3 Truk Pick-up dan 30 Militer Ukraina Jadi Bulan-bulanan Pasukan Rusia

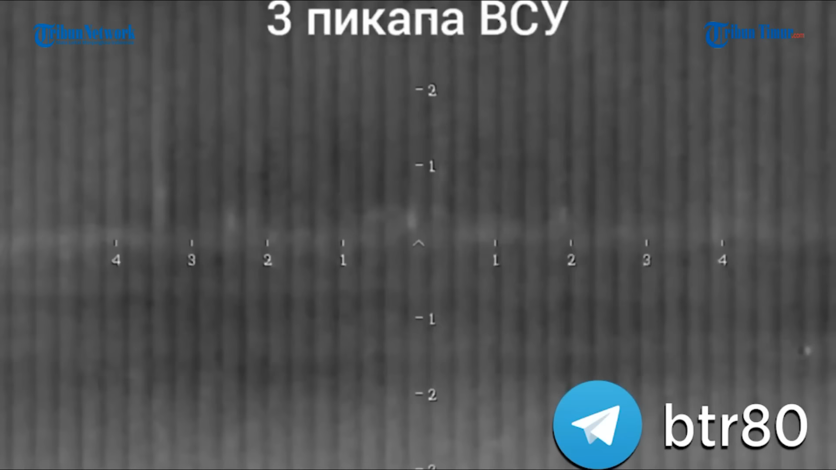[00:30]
Sosial Telegram pada Rabu 30 November 2022 Dalam keterangan unggahan disebutkan Pasukan Rusia berhasil deteksi 3 truk pick up dan